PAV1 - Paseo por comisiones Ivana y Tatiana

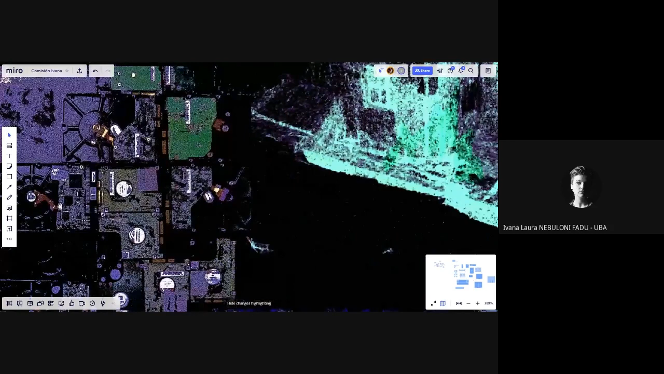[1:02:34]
Hay un par que son fotogrametrías y otro par que no lo son. Esa, alguna que está ahí como abajo. Lo es. Esa sí es. El tema es así.